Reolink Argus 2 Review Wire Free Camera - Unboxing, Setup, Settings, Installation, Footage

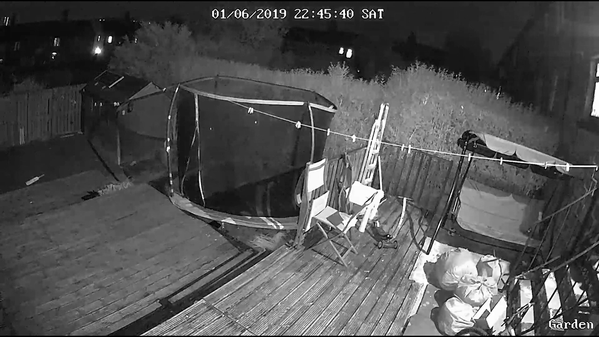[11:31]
hello camera how are you doing this is a night vision suppose i'm quite clear in in it i'm not seeing the